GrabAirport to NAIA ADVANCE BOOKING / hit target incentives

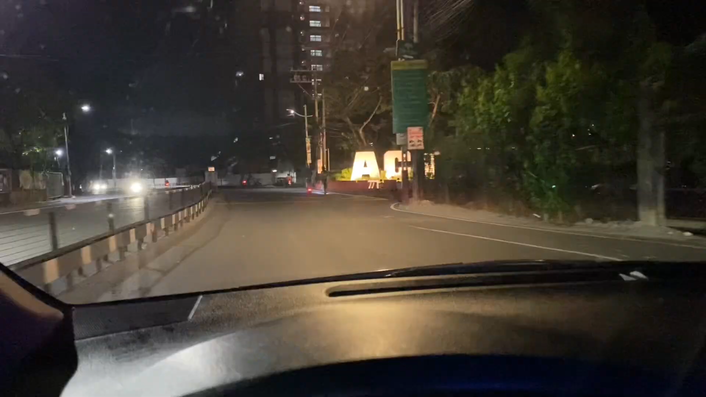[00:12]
Pick up dito sa may dito sa may Akasha Stage. Dito sa may Taguig City.
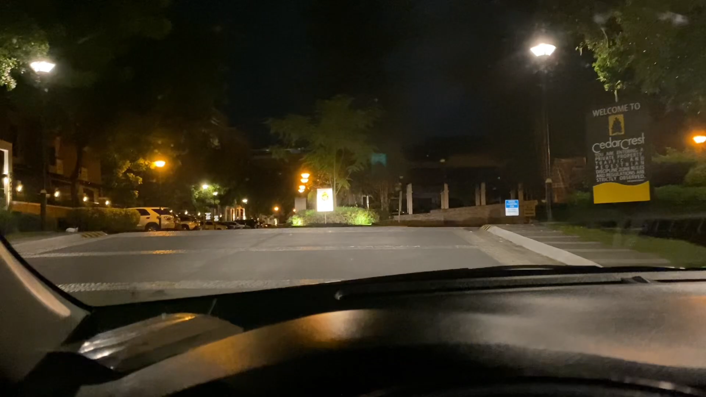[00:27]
Dito na tayo sa loob ng si Darcresto sa loob ng village nila.
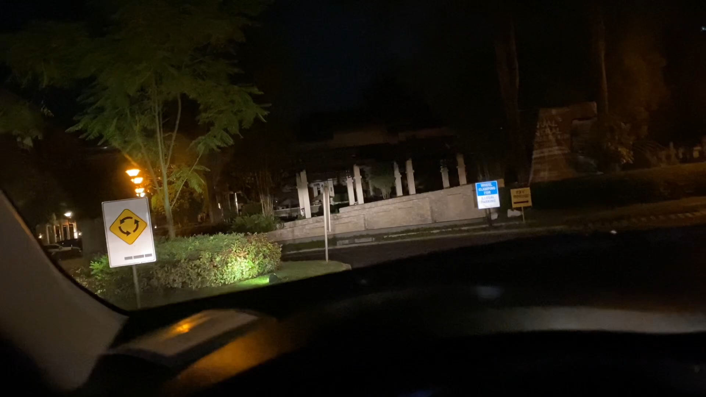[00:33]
Bali, ang pick up time natin is 2.30 ang booking niya.
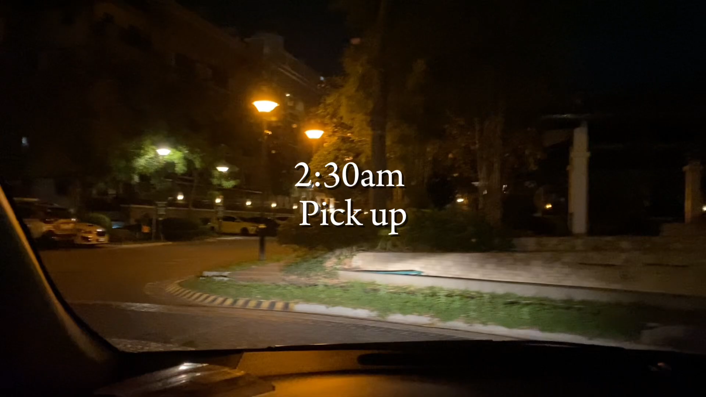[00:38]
So Bali, 2.22 pa lang.
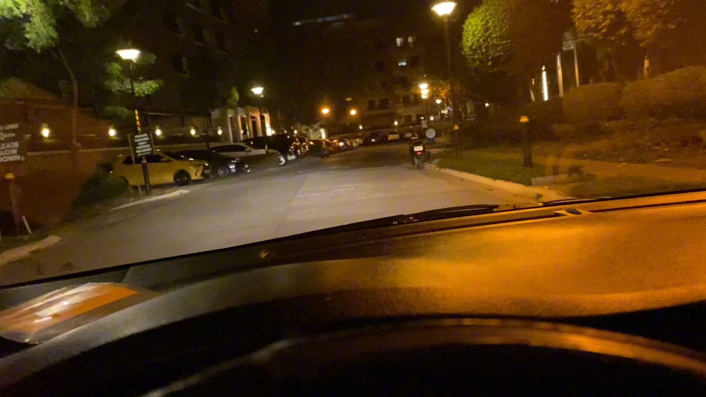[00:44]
So may dimagin pa ng konti. Bali, advance booking pala to. May Grab Airport to Naiya. Ganda ng mga bahay dito. Purong yung mga sasakyan.
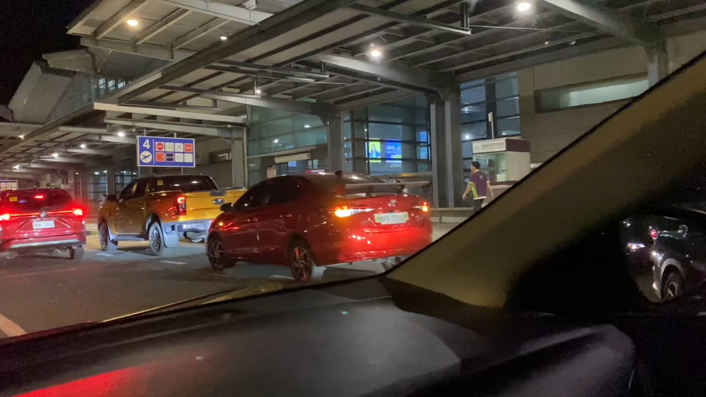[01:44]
Maraming sumasakyan ngayon sa dito sa Terminal 3.
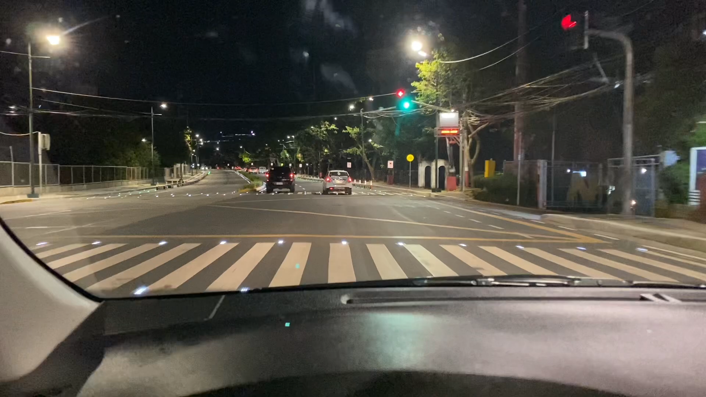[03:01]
So, nag-plan ako nang dumiretso na ako dito sa second booking natin kasi sa umuwi, para hindi na sayang sa gasolina. Malapitan naman ito sa Terminal 3 from BGC. So, doon na lang ako maghanap ang tatamba yan kasi yung booking natin is alas 4 pa so time check tayo 3 o'clock pa lang so tambay lang tayo ng mga ilang oras kasi yung booking natin is 4.45
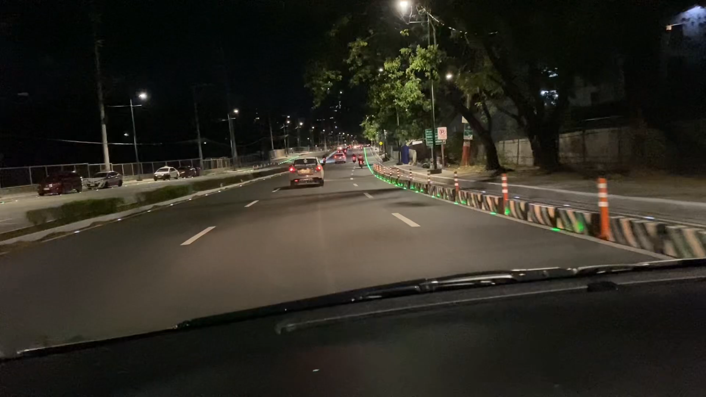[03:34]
So, BGC yung going to Terminal 3 ulit. Dito ngayon tayo sa May Lawton Avenue ledyo na ito papuntang BGC. so galing tayo yung Terminal 3. Magandang bumiyahe ng gantong oras ng madaling araw and hindi ka talaga mata-traffic. So, change yun lang ang takbo natin. Takpong 50 km kph lang, 50 kph.
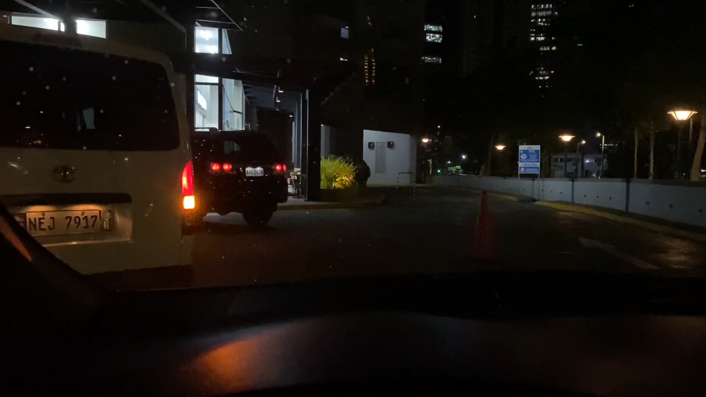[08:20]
dito na tayo sa may pick up location natin so waiting na lang tayo kay customer kay passenger natin bali 4.29 na yun ang booking nya is 4.45